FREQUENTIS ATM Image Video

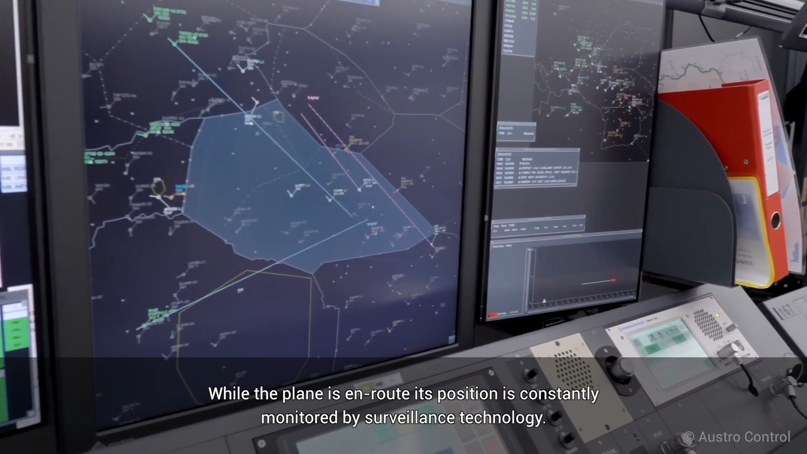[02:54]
While the plane is en route, its position is constantly monitored by surveillance technology.